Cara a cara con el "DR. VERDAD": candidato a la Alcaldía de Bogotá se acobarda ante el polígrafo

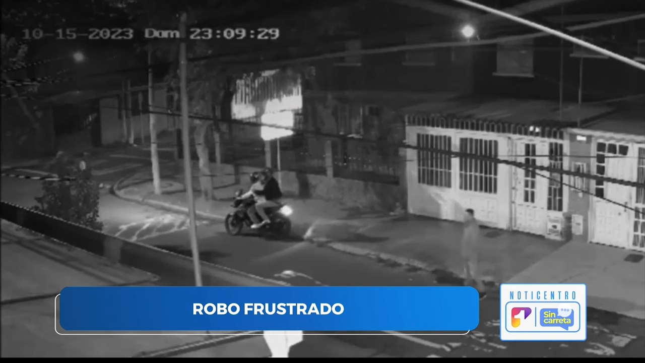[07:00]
Pero la comunidad se dio cuenta, activaron la alarma del conjunto del barrio y con tan mala suerte para los delincuentes que se asustaron y esto hizo que se cayera.